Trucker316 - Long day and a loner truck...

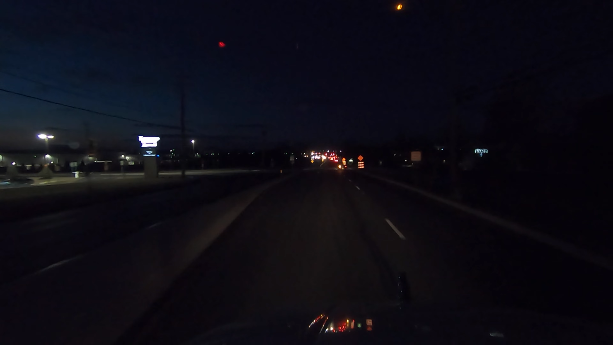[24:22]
we would be getting home in the dark. I didn't realize that we'd be leaving in the dark. Well, I guess I kind of did, but yeah, it's not too often I sit down there till it gets dark out and then head home. So it's been an interesting night so far, an interesting day. It started out really good. That first load went off without a hitch, went down there, got loaded up, took it where we needed to go, and
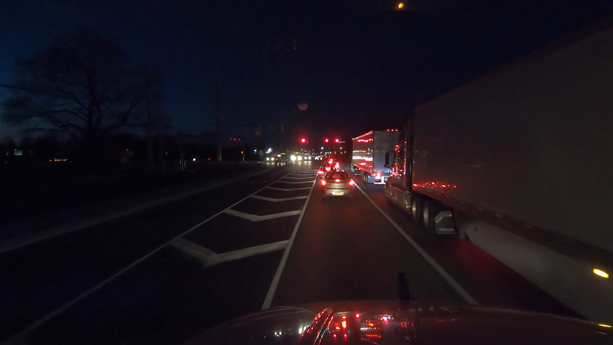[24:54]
got unloaded right away and was on my way. And then that was the end of that. So here we sit, heading home at 6:09 p.m. Now, where's that guy going? Oh yeah, he's just coming down the wrong side. Yeah, he going the wrong way. I wonder how that's gonna work out for you down further.
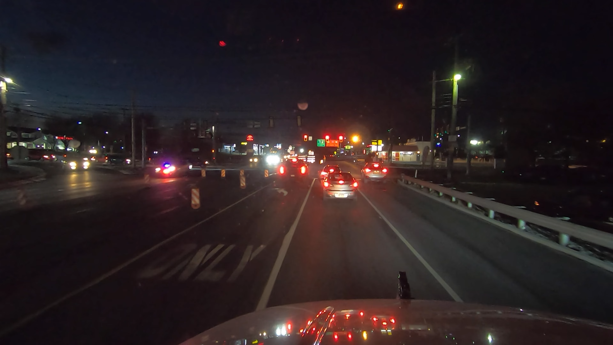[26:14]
Maybe he's after that one that went the wrong way. I don't know. So anyway, he said,
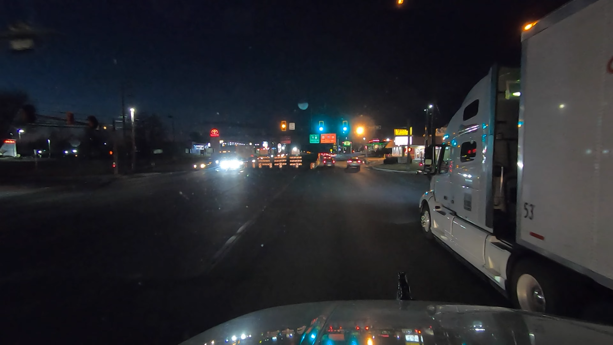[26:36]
I don't know if I'm gonna do a closing segment up there at the yard or if I'm just gonna close it out here